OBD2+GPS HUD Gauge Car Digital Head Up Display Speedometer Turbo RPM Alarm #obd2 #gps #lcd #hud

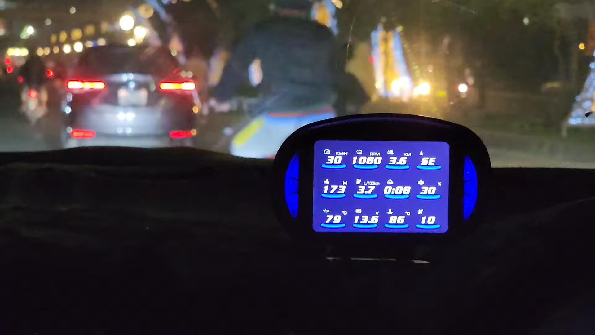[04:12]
ویلیوز ہیں ہنڈرین ٹین پرسنٹ ایکوریٹ ہے ایکوریٹ اس لیے ہیں کیونکہ یہ کمپیوٹر سے ڈریکٹ آپ کے یہ ویلیوز لے رہا ہے تو ہنڈرین ٹین پرسنٹ اس کی ویلیو جو ہے وہ ایکوریٹ ہوگی ہی ہوگی اس کے اندر جیسے کہ آپ
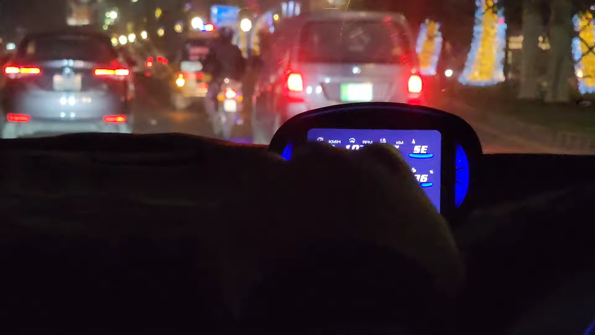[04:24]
دیکھ رہے ہیں فیول کی ایوریز بھی بتا رہے ہیں فیول پر کلومیٹر ہنڈرین کلومیٹر کے اوپر جو ہے اور والد میٹر بتا
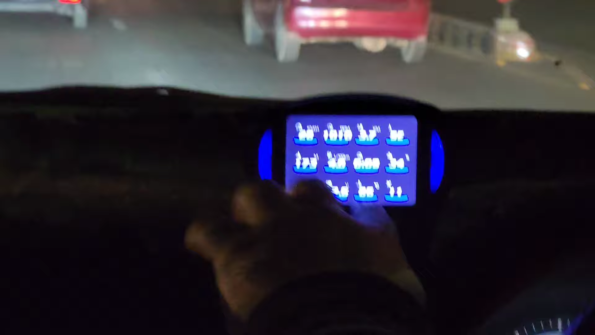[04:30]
رہا ہے گاڑی کا تمپریچر کتنا ہے پانی کا آؤٹسائیڈ ٹمپریچر وہ اس کے علاوہ جو آپ کا انجین آئل کا تمپریچر ہے وہ بتا رہا ہے اس کے علاوہ آپ کو جو ہے وہ یہ ساری ویلیوز جو ہیں وہ پرسنٹیج کی صورت کے اندر یہ ساری
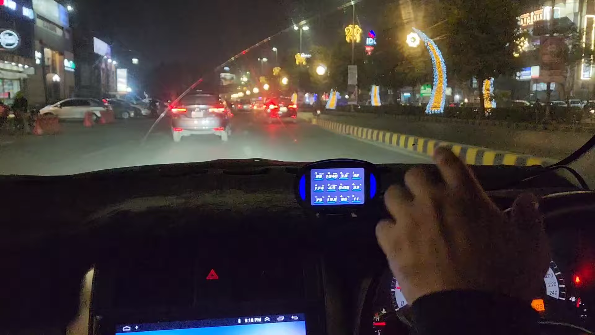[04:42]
چیزیں جو ہیں وہ آپ کو اپڈیٹ کر رہا ہے ڈسٹنس کتنا کلیئے رکھو گیا سپیڈ کے اچار روی اپیم کیا یہ بہت زبدس یونیک قسم
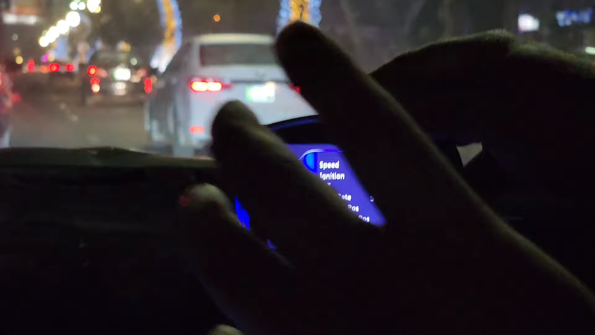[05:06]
ریشو جو ہوتی ہے تھرٹل جو ہے اکسیڈن سینسر ہے اکسیڈن سینسر صحیح کام کر رہا ہے
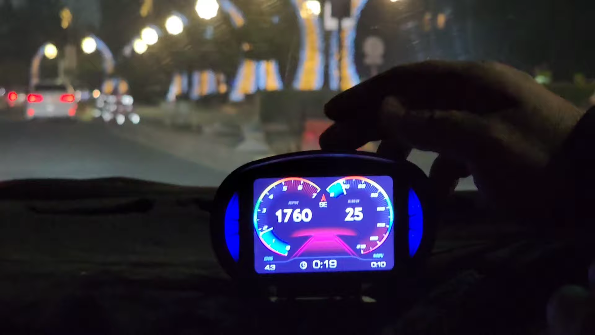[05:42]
دیکھ سکتے ہیں یہ بھی ٹیسٹ کر سکتے ہیں آپ اس کے اندر اور اس کے علاوہ یہ ساری ویلیوز یہ سارے فیچرز اس کے اندر ایک یونٹ کے اندر آپ کو مل جائیں گے جو کہ لنظر رہنے میں بہت ہی خوبصورت ہے بہت ہی یونیک دسپلی دیتا ہے کلر بہت مزے کا ہے اس کے علاوہ
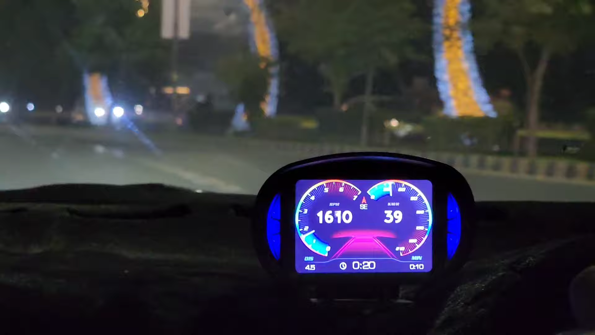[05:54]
اگر آپ یہ دن کی روشنی کا آپ کا سوال ہوگا کہ یہ نظر آئے گا کیا نہیں آئے گا جو بلکل نظر آئے گا اس کے اندر بیک کے
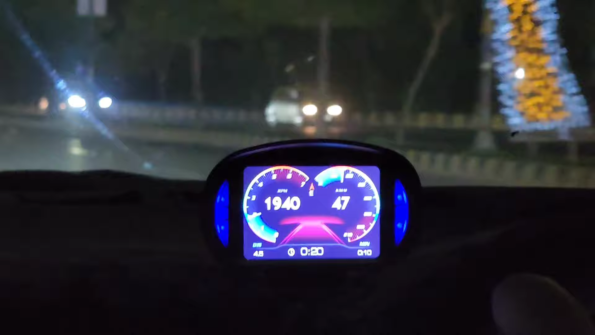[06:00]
اوپر ایک سینسر یہ ہے جس کو آپ کا سینسر کہا جاتا ہے لائٹ سینسر لوشنی جوہو زیادہ
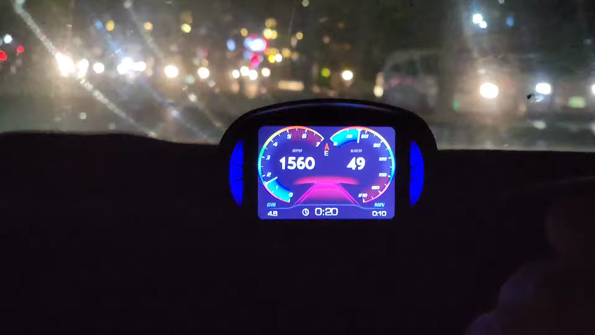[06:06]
ہوتے جائے گی اس کا دسپلی جو ہے وہ زیادہ جو ہے وہ برائٹر ہوتا رہے گا اور جوہوی رات ہو جائے گی تو دسپلی جو ہے وہ آپ کا لائٹر ہو جائے گا تاکہ آپ کو گاڑی چلاتے پر دسٹرکٹ نہ کرے یہ دسپلی کیسے کہ
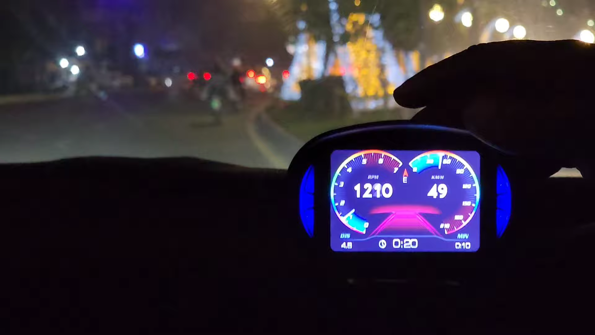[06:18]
آپ دیکھ رہے ہیں اس کے اندر اور مزید آپشنز ہیں جو کہ اس کی سیٹنگ اندر میں آ جاتا ہوں سیٹنگ اندر آپ کو سب سے
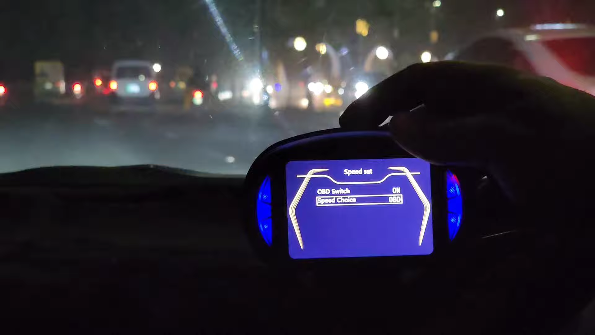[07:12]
جو چوائس ہے ہاں آبیٹی ٹو سوچ جو ہے میرے پر یہ چوائس یہ ہے کہ یہ جو دوائس ہے یہ
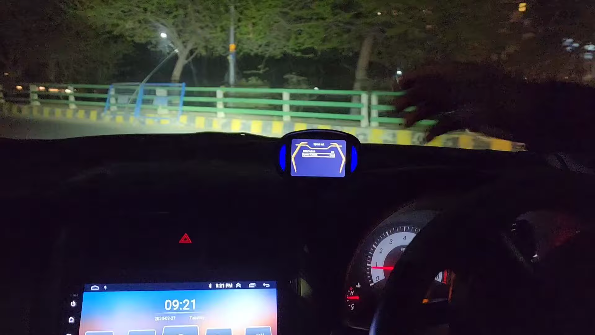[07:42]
جی پیس کے تھرو صرف آپ کو سپیڈ ہی نظر آنی ہے اور اس کے علاوہ اور کچھ بھی نظر نہیں آنا جیسے کہ آپ دیکھ رہے ہیں ارجسٹ کے اندر آجاتا ہے جی سپیڈ ارجسٹ فیول اگر آپ کو آرپی ایم کی کوئی ارجسمنٹ لگ رہی ہے
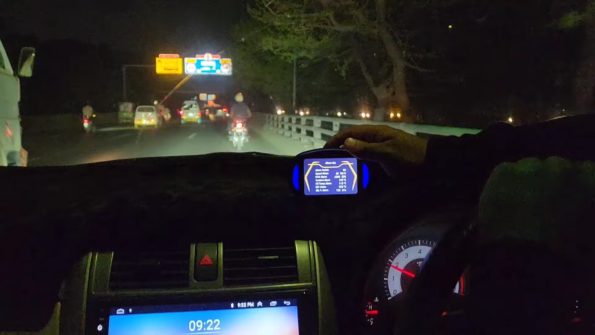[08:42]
اس کا بھی میں الارم کم کرتا ہوں اگر میں الارم ریف کا کر دیتا ہوں کہ جی دائی پڑک تین ہزار کے اوپر اگر
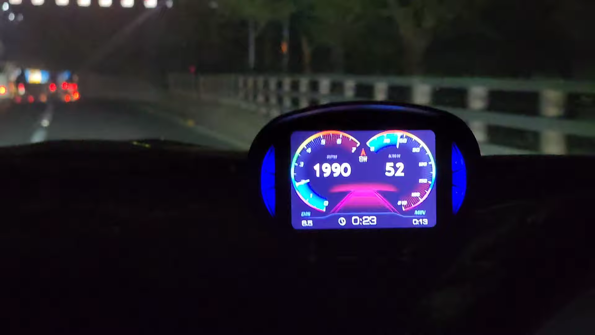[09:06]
سپیڈ کے اوپر تو آٹومیٹکلی یہ جو ڈوائس ہے یہ بیپ کرنے لگ جائے گی مجھے بتائے گی یہ دیکھیں کہ